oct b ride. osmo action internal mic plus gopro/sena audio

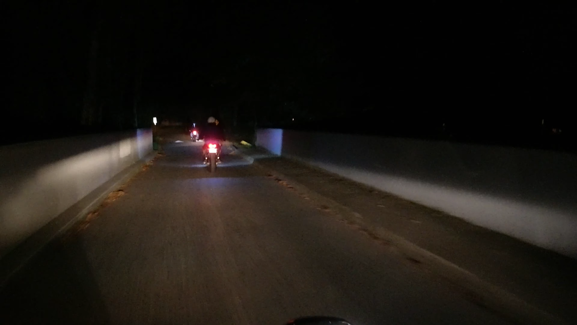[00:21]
Ian will just... Where are we? Wait to get my, Just go to Crescent. Yeah. But I'm saying, we should just skip Crescent and just go to White Rock.
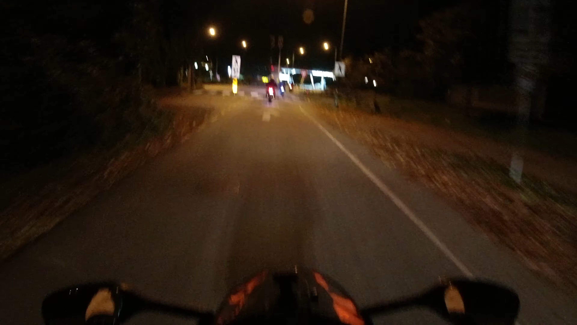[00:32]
I don't think we really have Crescent except the road. Aw, shit. You guys should hurry up so we can get past this time. This minivan. Is there a minivan coming? Fuck! There it is.